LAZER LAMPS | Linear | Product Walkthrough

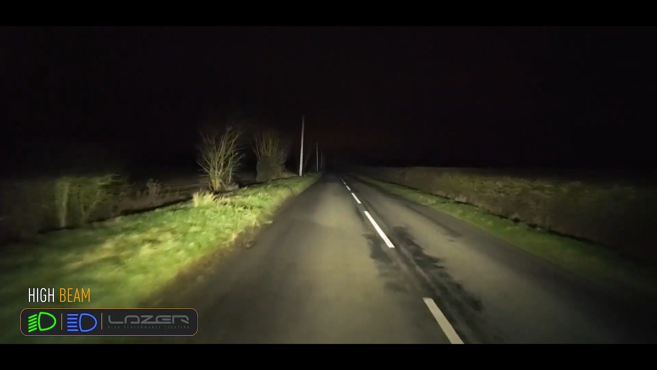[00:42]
We're up to 64 degrees in width and 15 degrees up down.